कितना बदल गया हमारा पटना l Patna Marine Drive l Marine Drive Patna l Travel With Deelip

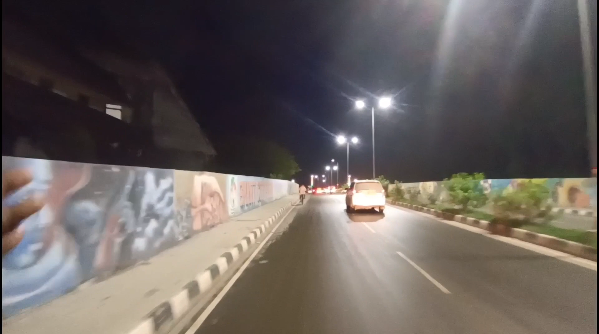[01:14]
जो आपना मरें ड्राइब और जैसे आगे
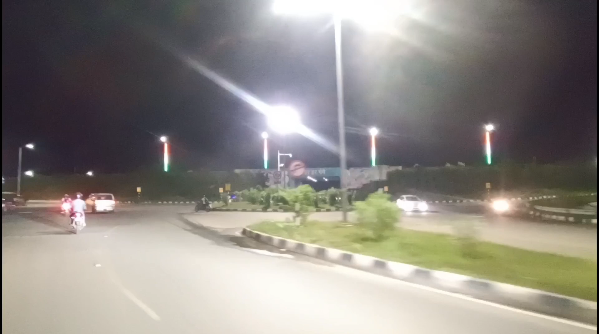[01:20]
बढ़ेंगे और यह जो लाइट लगाया गया है जो यह तीन रहाइट है जो कि दिरंगे का
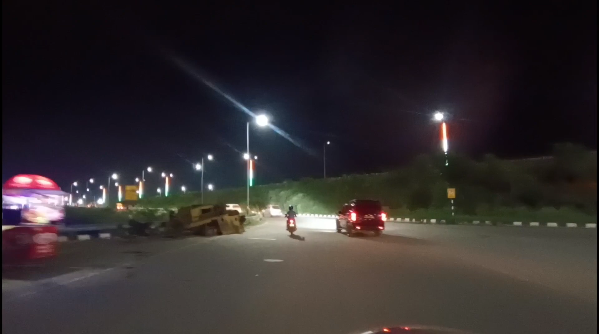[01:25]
प्रतीक है इसको देखकर के जो
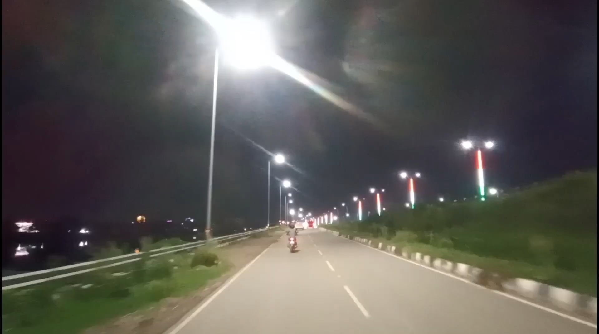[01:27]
है और भी काफी ज्यादा खुशी मिलती है क्योंकि अभी है जो लाइट है हर रोट पर लगड़ा है और पत्ना के मरिंटरेप
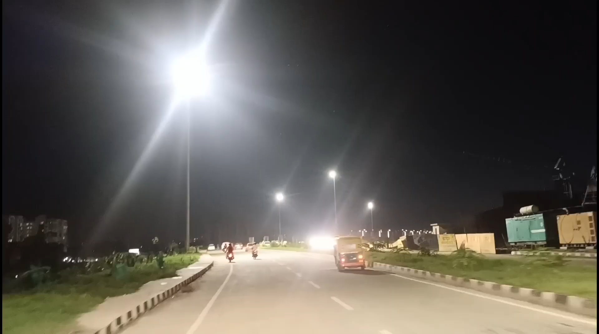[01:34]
पर यह लाइट जो है सभी जगा हुआ है और यह तोल प्लाजा है जो कि अभी शुड़ू नहीं किया गया है इसे जल्द
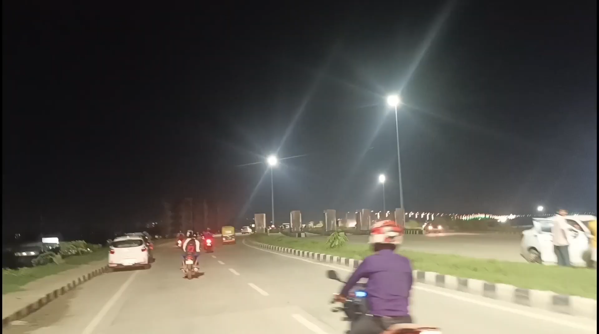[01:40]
शुड़ू कर लिया जाएगा जो दिदार कंज के �